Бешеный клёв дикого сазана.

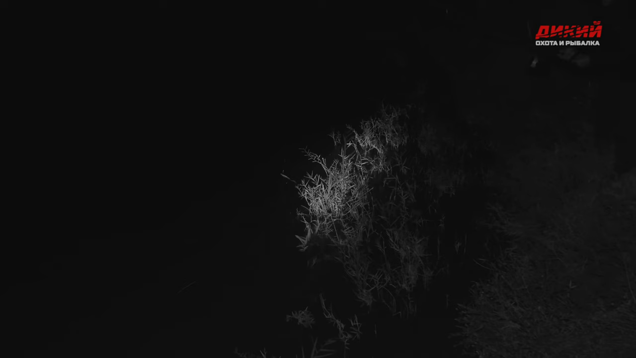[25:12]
Надо его сюда. Сейчас я его вытащу. Да, подводил. Тебе туда подведу. Смотри, смотри, что творит. Смотри, смотри, какой бойкий. Смотри. Иди сюда, иди сюда. Вот, вот, а. Сюда, сюда его, сюда. Смотри, что творит. Смотри. Так, так, так. Все? Все? Есть!
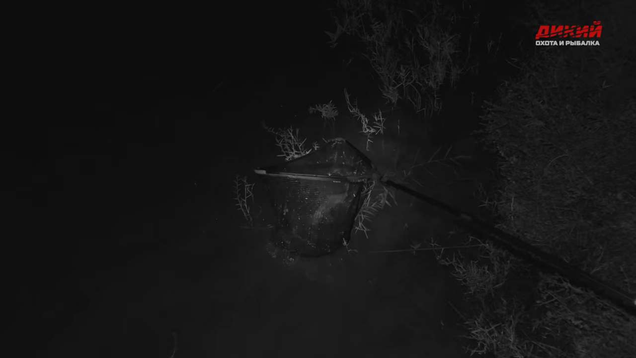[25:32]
Да. Взяли. Отлично. Сейчас я его вытащу. Что интересно, сазан берет только вот за губу, да?